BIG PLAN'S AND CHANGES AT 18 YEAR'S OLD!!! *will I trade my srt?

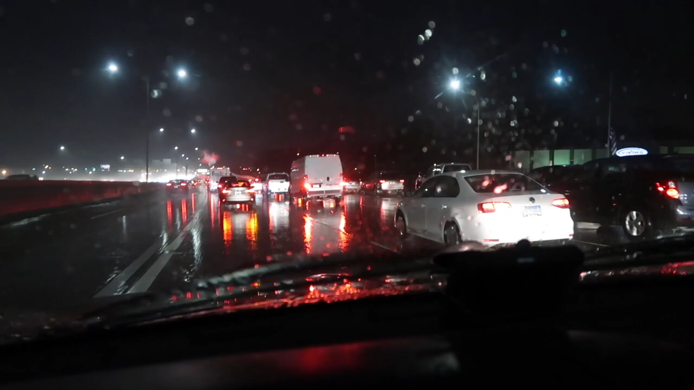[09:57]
This is how this is how it'd be like it'd be busy up in this Look at that.